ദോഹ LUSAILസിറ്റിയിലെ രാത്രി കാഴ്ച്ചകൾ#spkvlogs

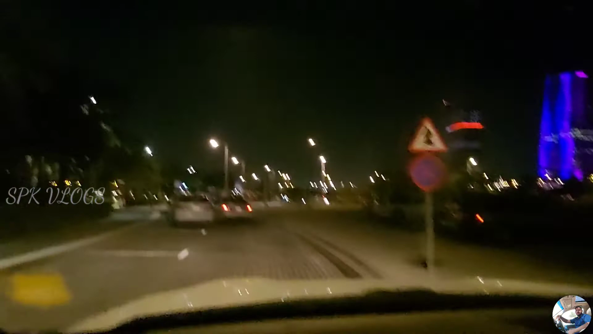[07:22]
ഇവിടെ ടീ ടൈമുകളുണ്ട്, അതിൻ്റെ കുറേ തിരക്കും കാര്യമൊക്കെ ഉണ്ടാവും.
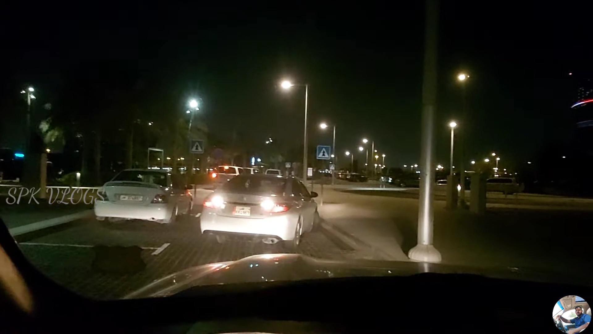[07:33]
എടുക്കടാ റിവൈസ്. ഈ വരുന്നതാണ് ഇവിടുത്തെ ബസ്.
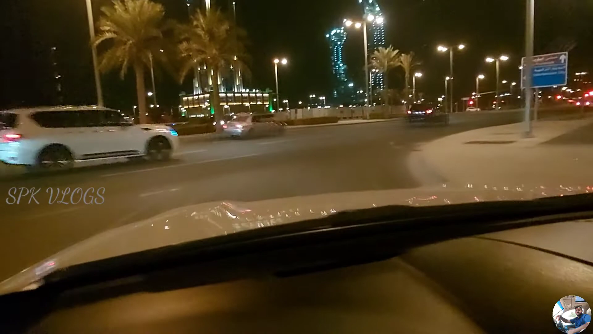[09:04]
നമ്മൾക്ക് പോകാം. ഇവിടെയാണ് ഫുള്ളായിട്ട് ബിൽഡിങ്ങും കാര്യമൊക്കെ ഉള്ളത്. നമ്മളിപ്പോ ആ ഭാഗത്തു നിന്നാട്ടോ വന്നേ.